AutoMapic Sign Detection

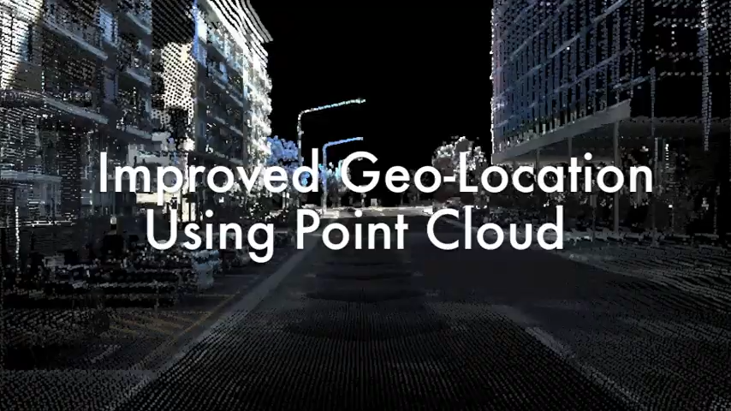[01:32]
The inclusion of point cloud data in conjunction with video allows for an even greater understanding of the road signs.
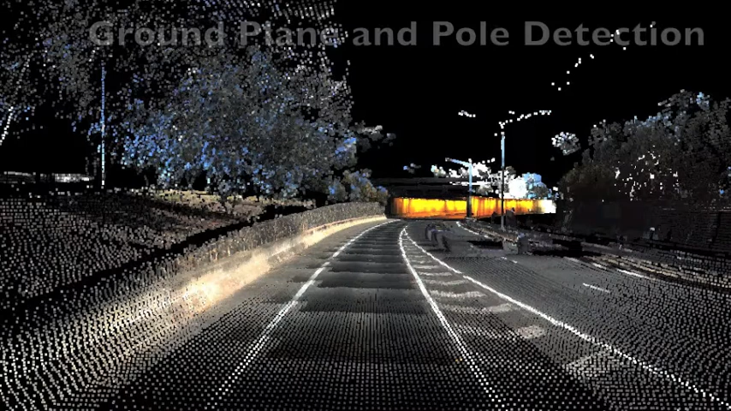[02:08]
The point cloud data as well also helps in the detection of other important road assets, such as poles and power lines.